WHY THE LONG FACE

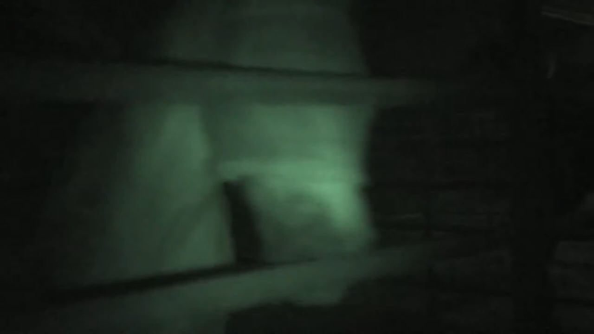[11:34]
guys put up their treats in here so he gets some and he gets some okay so they're little apple treats they love those things